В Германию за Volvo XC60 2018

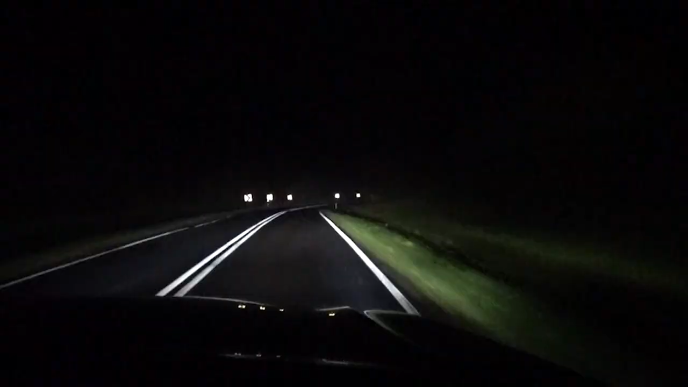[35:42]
который идет в потоке, то дальний свет так, хопа, шторка раздвигается и не заслепливает тех, которые едут либо в потоке, либо навстречу. Он переключается, освещается.